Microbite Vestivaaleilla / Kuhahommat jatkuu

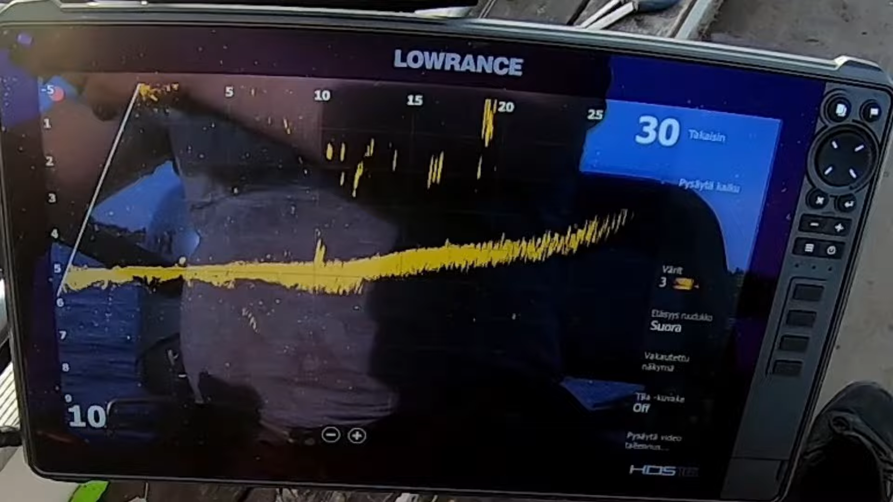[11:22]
Eikä ollut kuhaa, se oli ihan hyvä niinku nähdä. Ellei oo hauki, tietysti tämä voi olla haukki. Totta. Kumpiko se on?
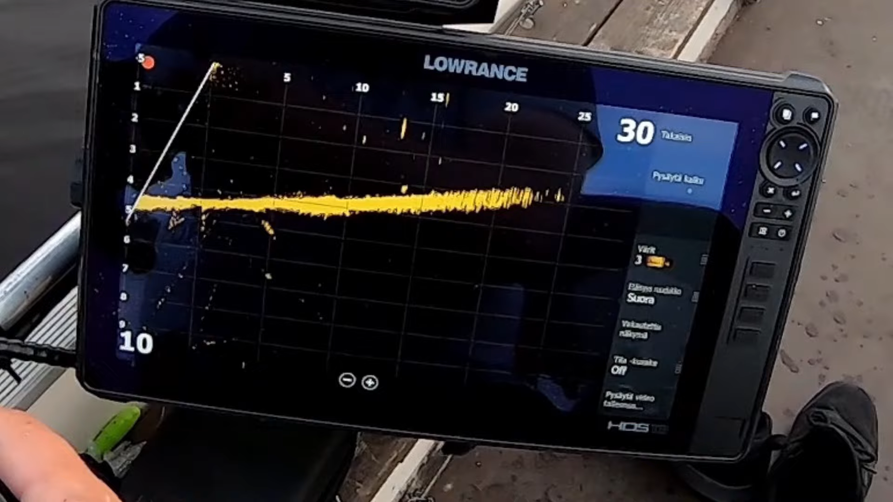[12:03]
Siinä on hyvä. Hyvä kuha 15. Onko vähän liian pitkä? Tosi hankala saada. Näkyy. Ei siinä.
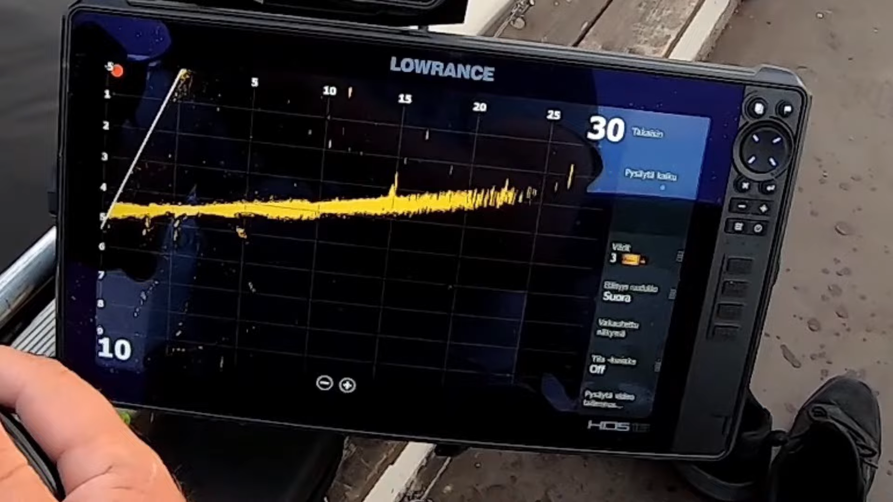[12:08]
Oli. Kyllä se vaan iski. Kyllä.
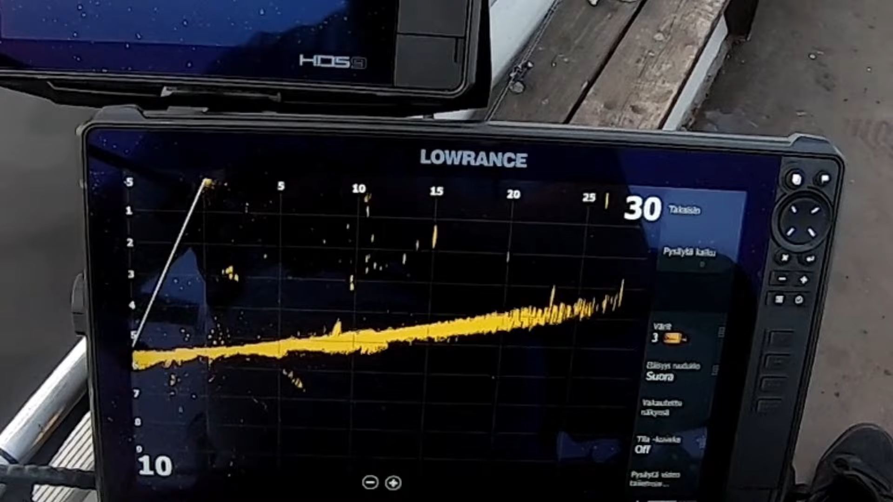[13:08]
Aika hyvä. Kyllä, ihan hyvä. Hyvä heitto. Nyt näkyy hyvin tuossa näytössäkin tuo.
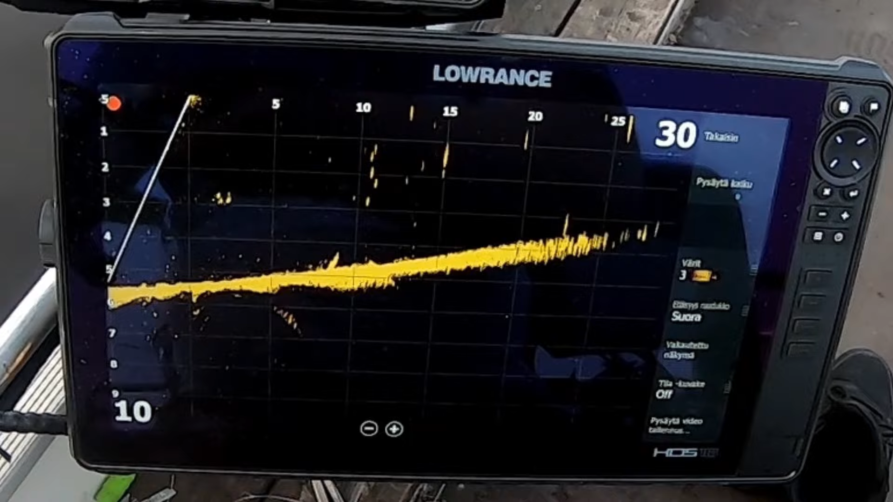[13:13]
Joo, kyllä. Ei ihan ei saanut korjattua tuo loppuun tuota kalaa, mutta se toksahti.